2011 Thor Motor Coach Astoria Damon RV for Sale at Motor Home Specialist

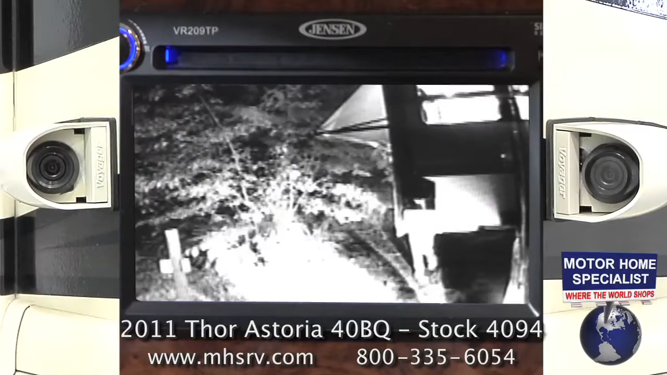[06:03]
These cameras can even be used for security purposes while you're camping. Even the hookups in the utilities bay is impressive on the Astoria.